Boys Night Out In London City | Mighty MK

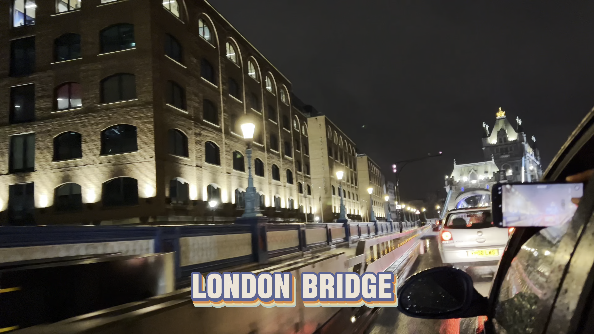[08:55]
और हम आए हैं अभी लंदन ब्रिज. दिखाता हूँ यार आपको.